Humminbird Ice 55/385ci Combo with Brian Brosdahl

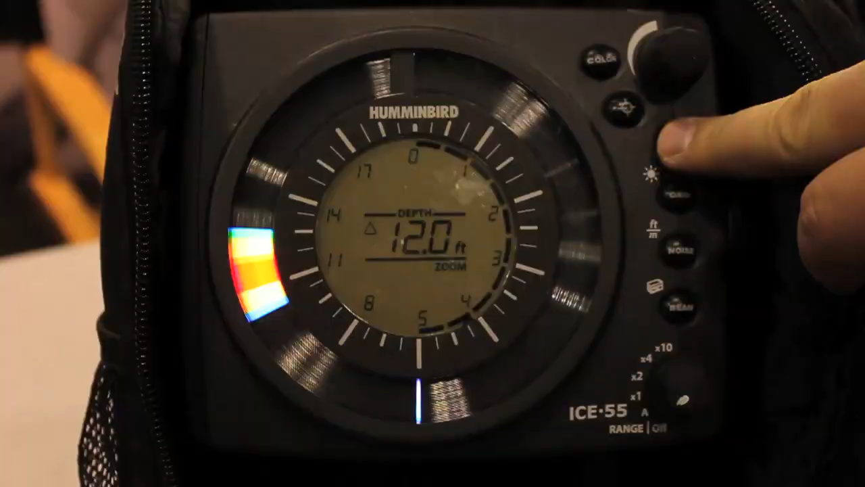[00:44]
On screen: depth 12.0 ft
It's instant, and what you see is what you get. Totally adjustable. It's got dual beam, 919 degree transducer, and you can zoom anywhere.